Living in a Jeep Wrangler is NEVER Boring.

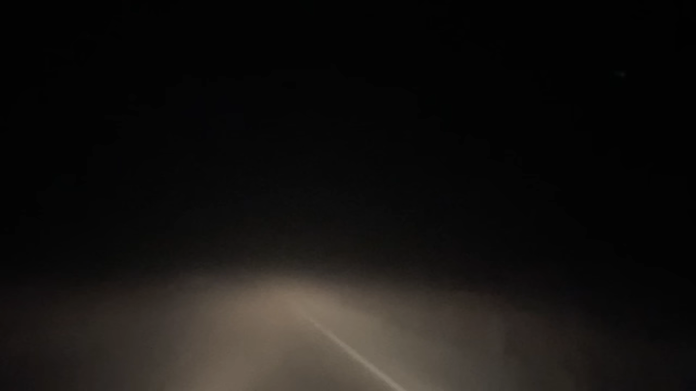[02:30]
That's my visibility right now. Remind me to freaking never ever ever drive at night. I'm so lucky I'm with Angie guys. It was so bright. The truckers just swing by like it's nothing.